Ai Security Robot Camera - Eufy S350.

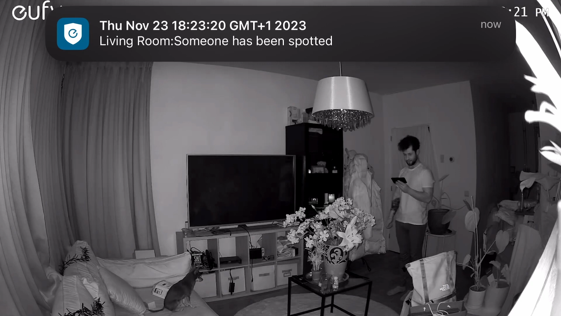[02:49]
When there is no light at all. I was really shocked. How well this camera sit during the night.